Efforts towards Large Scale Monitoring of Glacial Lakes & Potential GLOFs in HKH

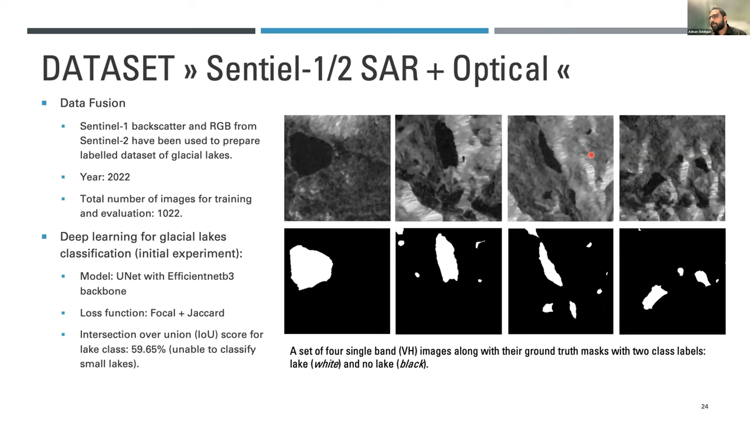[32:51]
So both of them have to be geocoded and brought into the same reference system before any stacking has to happen. Therefore, labeling efforts would have to be done carefully. Hopefully we will be releasing these data sets also for other people to experiment and make them better. And then again, velocity estimation is a very important factor.